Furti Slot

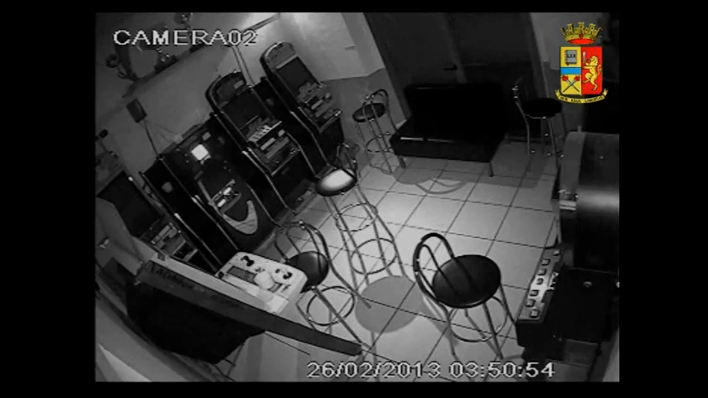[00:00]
Eccola la banda delle slot ripresa dalle telecamere a circuito interno mentre mette a segno l'ennesimo colpo al bar del Baradero nella zona Catona ad Arezzo.
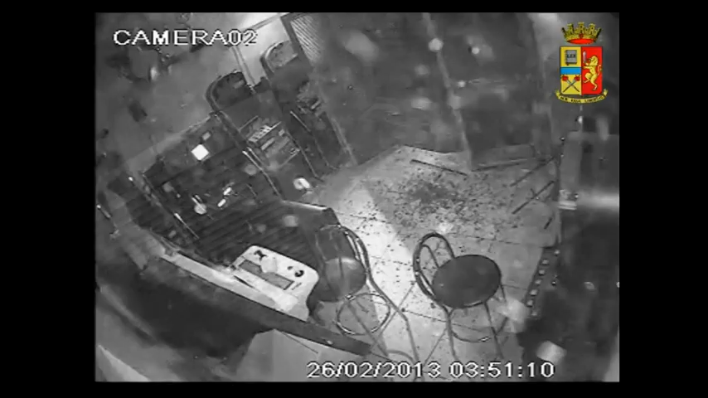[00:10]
In pochi minuti abbattono la serranda con una jeep, poi un uomo completamente vestito di bianco e a volto travisato si fa largo tra le macerie e lega le slot all'auto. Tra l'altro approfitta del fatto che le macchinette siano già legate tra loro da una catena messa dal proprietario però proprio per evitare che venissero rubate.
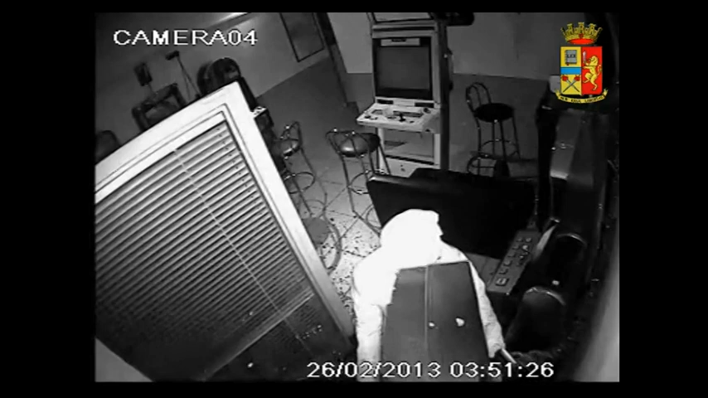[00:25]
La jeep parte e le slot vengono trascinate via come se fossero di cartone. Il bottino sarà di appena 3.000 euro, il danno al locale si aggira intorno ai 20.000. Queste immagini si riferiscono al febbraio scorso. Le indagini della squadra mobile di Arezzo si sono concluse all'alba del 5 di dicembre con l'arresto dei quattro componenti della banda.